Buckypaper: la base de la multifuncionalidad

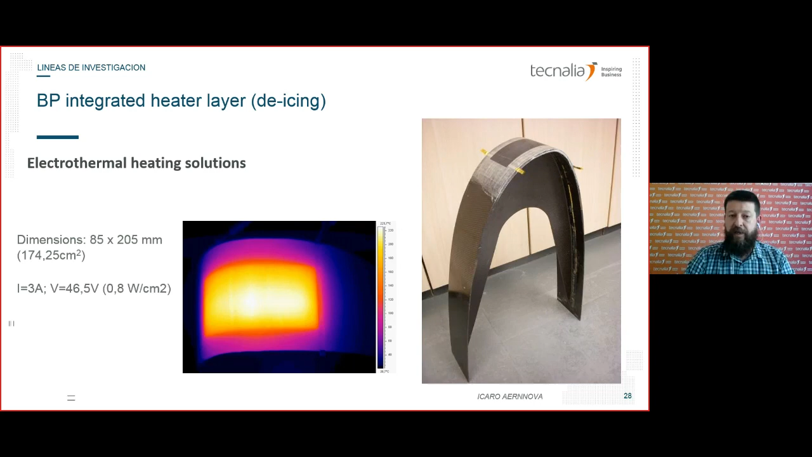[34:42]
otros sistemas es muy uniforme que podemos calentar y tenemos un ofrece una manera de calentar una superficie pero una manera muy uniforme ahora mismo en un proyecto europeo se llama Oasis estamos investigando las mismas propiedades de los bookie papers pero para utilizar el bookie como un elemento calefactor para curar o reparar el propio composite entonces utilizando el
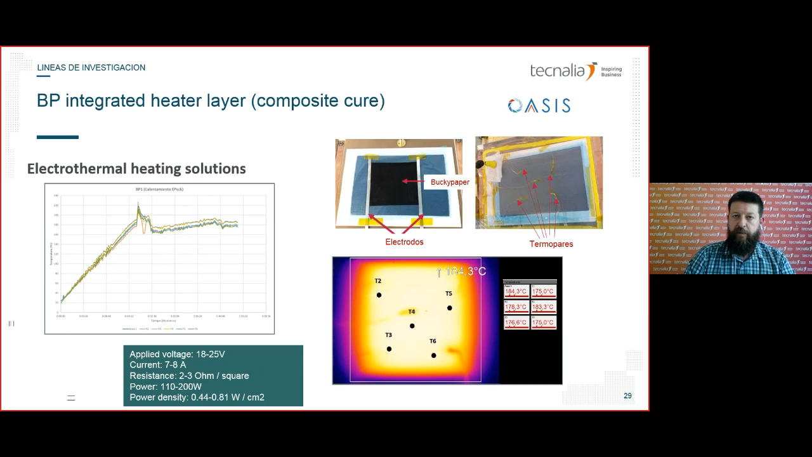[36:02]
utilizando la lámina de bookie paper metido dentro de la pieza y aquí estamos demostrando las capacidades del propio bookie paper también estamos investigando el uso de los bookie